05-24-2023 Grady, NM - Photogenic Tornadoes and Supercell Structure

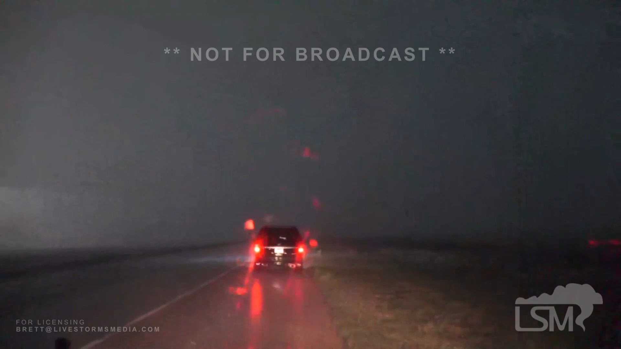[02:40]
There's a large tornado buried in here. You might wanna. The velocities are nuts. Oh, look at the rain curtains, look at the rain curtains right here. Yeah, go ahead and creep up with Adam. You sure? Yeah. 100%. Okay, look at those rain curtains though. Wow. This is, this is far enough, I think. Do you have an updated?